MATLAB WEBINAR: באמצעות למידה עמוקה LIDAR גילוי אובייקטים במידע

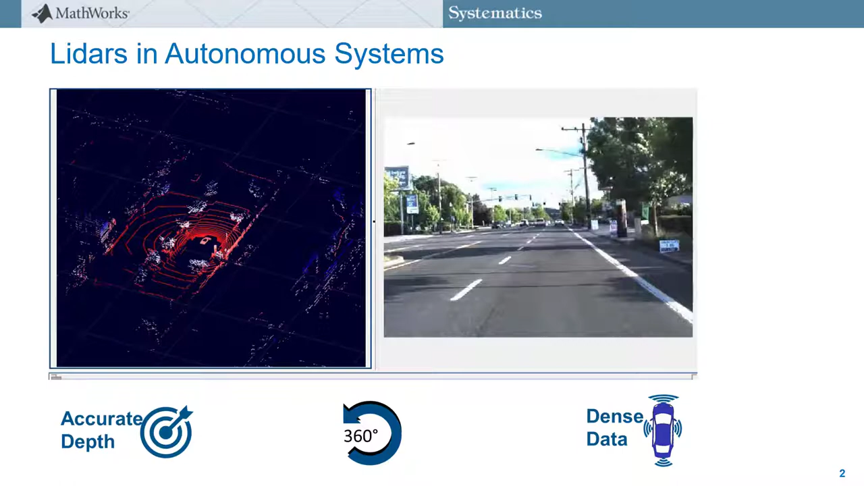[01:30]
ואפשר היה להתרשם מהם ברגע שאני אפיל את הסרטון, שבו אתם תראו בצד ימין וידאו שצולם תוך כדי נסיעה בכביש, ובצד שמאל ענה נקודות ליידר שנרכש בו זמנית. יתרון ראשון הוא של ליידר מספק מדידות מדויקות של המרחקים של האובייקטים שמסביב לכלי.
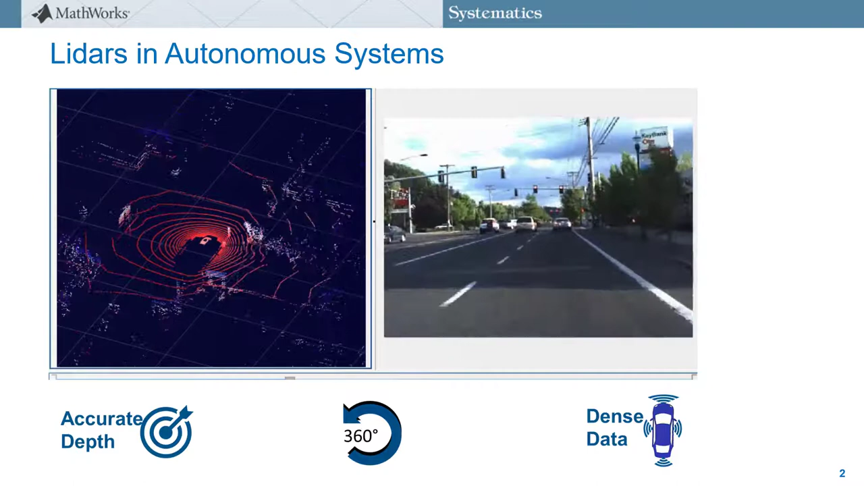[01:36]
אפשר ממש לראות בצד שמאל את המכוניות שרואים בצד ימין.
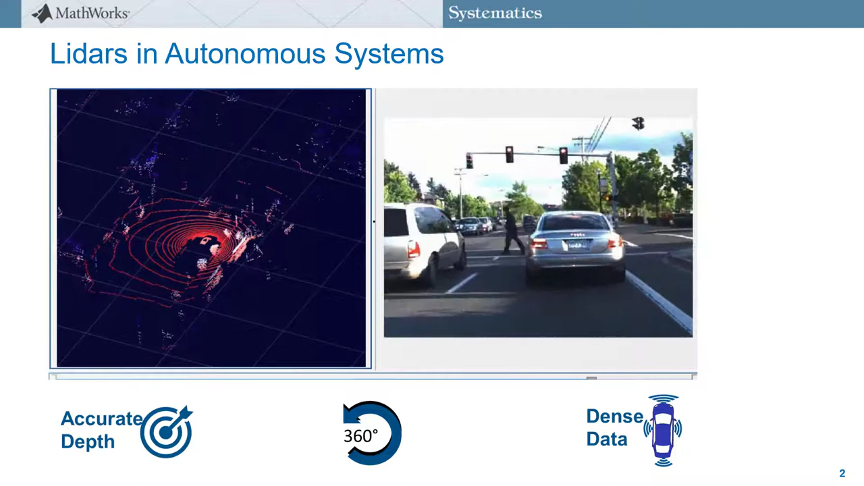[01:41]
יתרון שני הוא של ליידר מספק מבט של 360 מעלות באמצעות חיישן בודד,
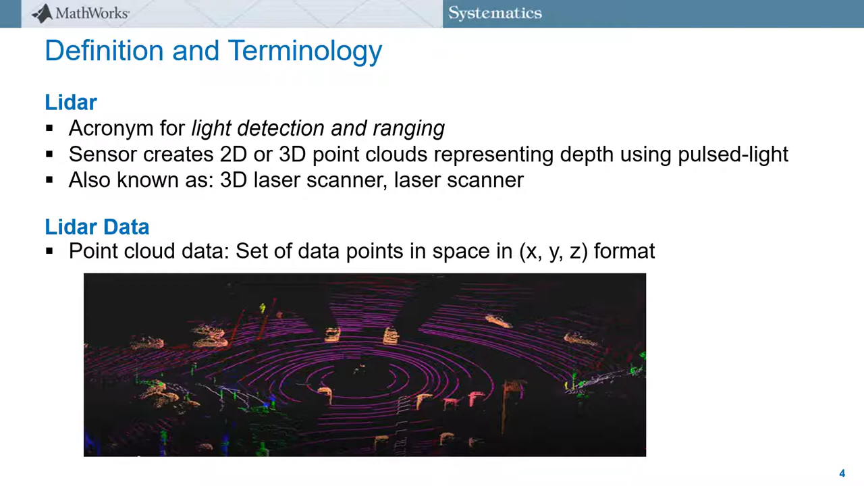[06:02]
ענני נקודות ליידר זה אוסף של נקודות במרחב שמייצגות מבנה תלת-ממדי של אובייקט. בעיקרון, יש שני סוגים של ענני נקודות, Organized ו-Un-Organized.
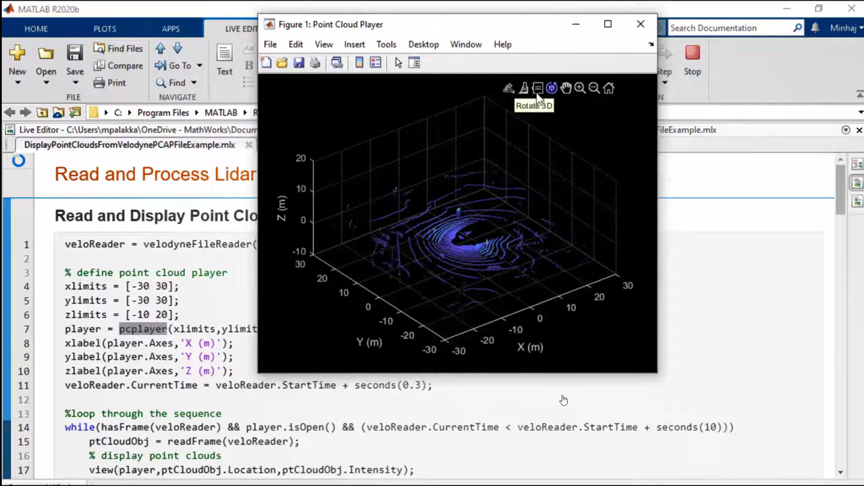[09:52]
ואם אנחנו רוצים לקבל את כל הפרטים על נקודה מסוימת בענן הנקודות, אפשר לעזר בפיצ'ר של הדאטה טיפ.
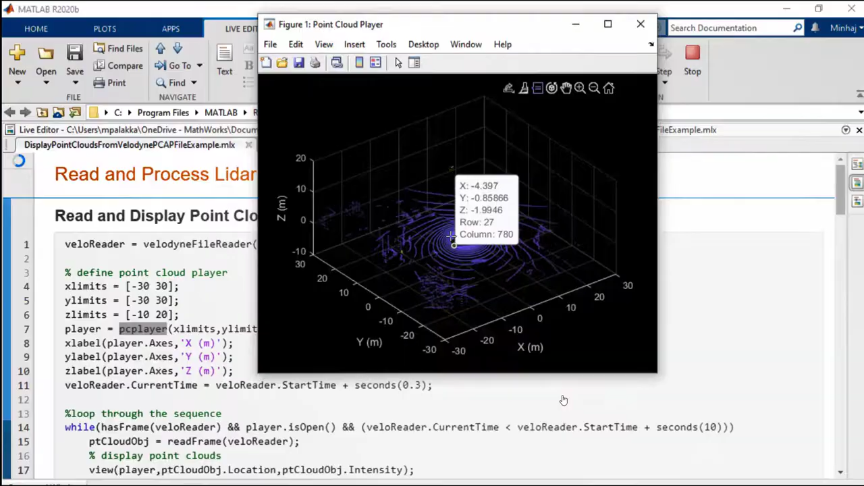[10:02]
במטלאב, מידע על ענני נקודות מאוכסן באובייקט מסוג Point Cloud, שמכיל את כל הפרופרטיז הרלוונטיים לענני נקודות,
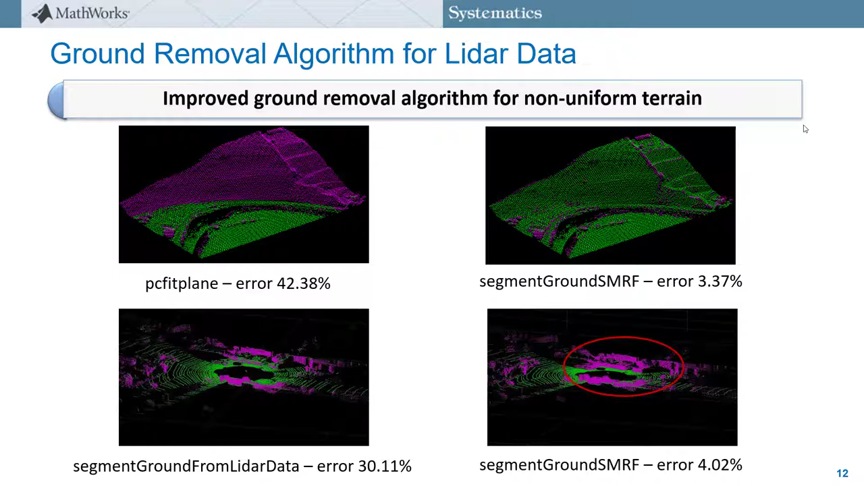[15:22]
אפשר לראות על המסך בכל שורה, את אחוזי השגיאה הנמוכים של פונקציית Segment Ground SMRF, בהשוואה לאלה של הפונקציות שראינו קודם. יש כמובן עוד פעולות פרי פרוססינג, שאפשר לבצע על הענני נקודות במטלאב, אבל בואו נתקדם לשלב הבא, גילוי אובייקטים.
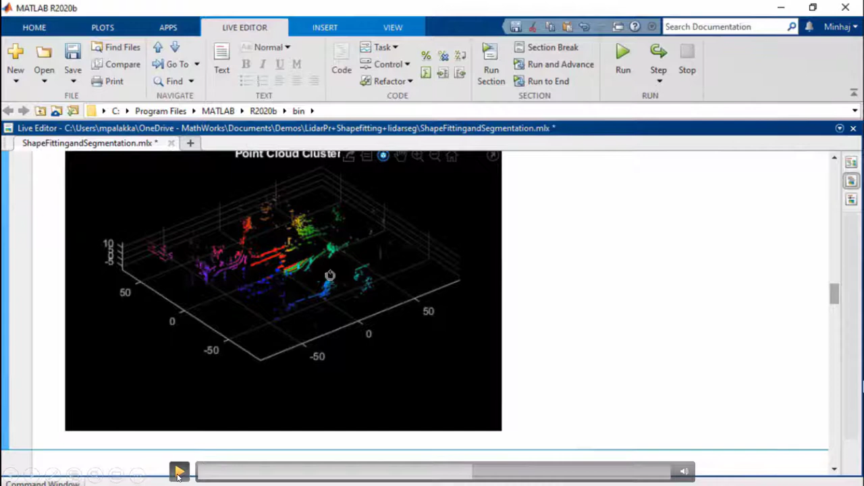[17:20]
ניתן כעת לראות את הנקודות שמשתייכות לשקולות שונים בצבעים שונים. הפקודה השנייה, סגמנט לידר דאטה, יודעת לעבוד רק על ענני נקודות שהן אורגנאיזד,
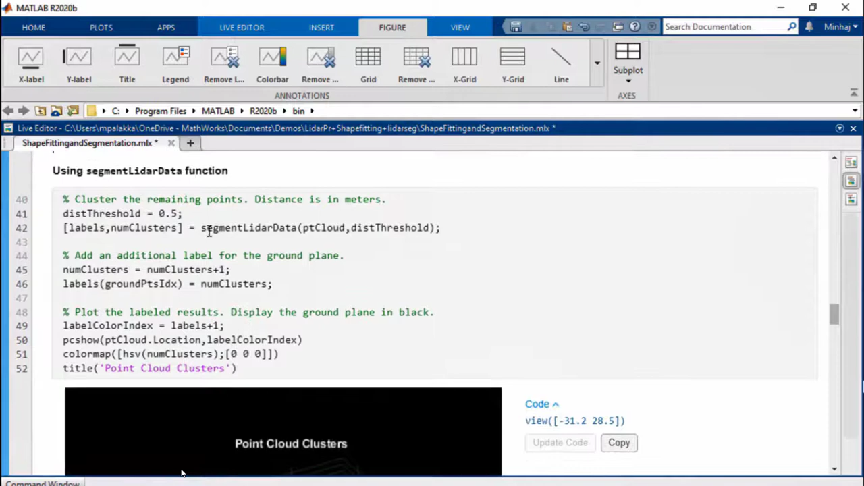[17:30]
אבל היתרון שלה הוא שהיא יותר מהירה,
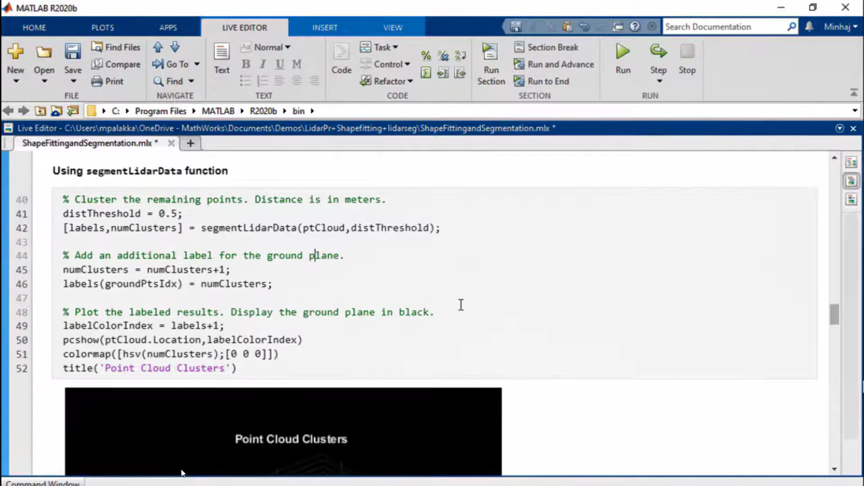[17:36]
ורואים כעת את התוצאות שלה.
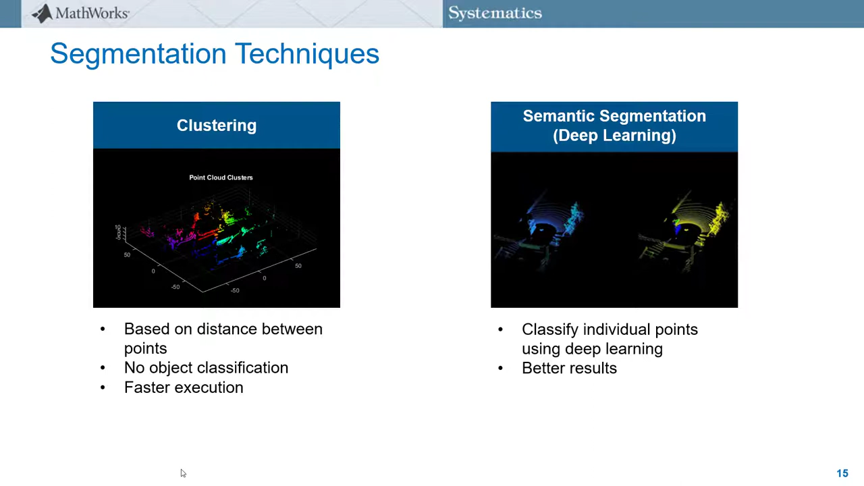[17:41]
אז ראינו את השיטה השמאלית, קלאסטרינג, וכאמור, השיטה השנייה לביצוע סגמנטציה היא להשתמש במודלים של דיפ לרנינג. כאן, רשת משייכת קלאס לייבל לכל נקודה ונקודה בענן. זו יכולה להיות רשת State of the Art כמו PointSeg, SqueezeSeg V2, SalsaNext או PointNet++, שפועלות על ענן הנקודות הגולמי ומסגמנטות את הנקודות שבו לקלאסים. למשל, רואים פה סגמנטציה לשלושה קלאסים, מכוניות, מסעיות ורקע.